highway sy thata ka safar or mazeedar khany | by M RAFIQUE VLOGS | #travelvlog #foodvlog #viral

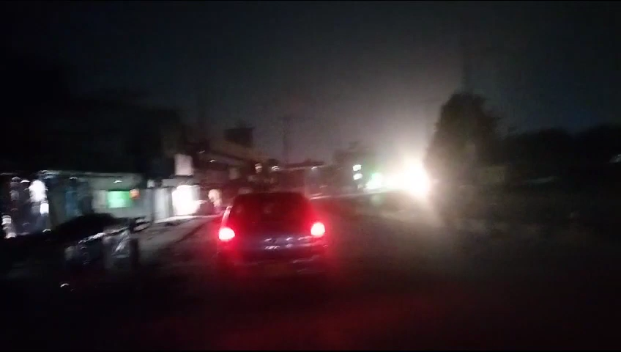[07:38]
دیکھیں بالکل اندھیرہ یہ رات ہے کیونکہ صبح کے چار بجے رہے ہیں یہ چار بجے کا ٹائم ہے یہ تھٹھے کا شہر ہے